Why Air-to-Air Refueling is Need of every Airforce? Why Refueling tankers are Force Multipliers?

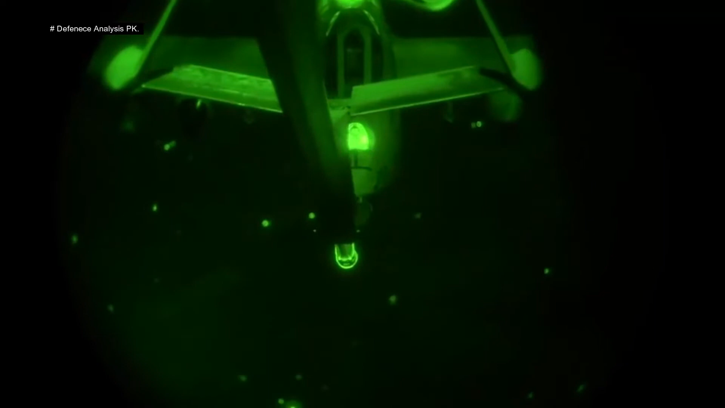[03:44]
اگے ہوتے ہیں ٹھیک ہے wings کہن لے یا fins کہہ لیں جس طریقے سے بھی آپ اس کو adjust کرتے ہیں اس طریقے سے کہہ لیں اس میں سے پھر ایک pipe کی telescopic ejection ہوتی ہے اور وہ socket کے اندر fix ہو کے وہاں سے fuel transfer کرتا ہے یہ جو ہے سب سے زیادہ convenient اور سب سے زیادہ جو آپ کہہ سکتے ہیں کہ speed up طریقے سے تقریبا 36000 لٹر ایک منٹ کے اندر transfer کرنے کی صلاحیت رکھتا ہے یہ اس وقت سب سے زیادہ نیٹو کنٹریز جو ہیں جن کے ساتھ وہ
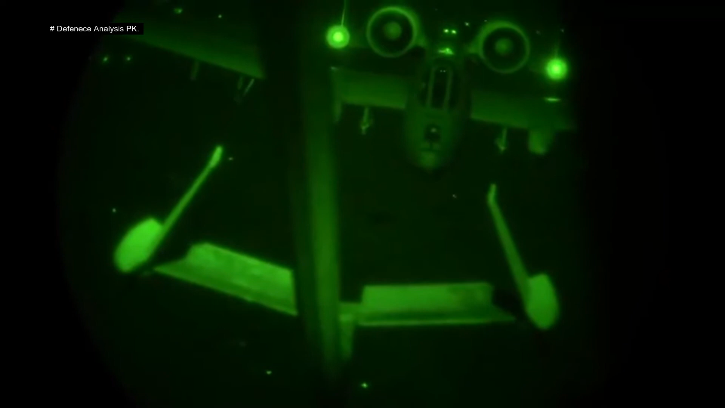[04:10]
استعمال کرتے ہیں انڈیا اس کو نیوز کرتا ہے انڈیا کے پاس کوئی جیٹ نہیں ہے جو اس طریقے سے بوم میتھڈ استعمال کرتا اس کے بعد آجاتے سب سے زیادہ دنیا میں یوز ہونے والا میتھڈ یہ بہت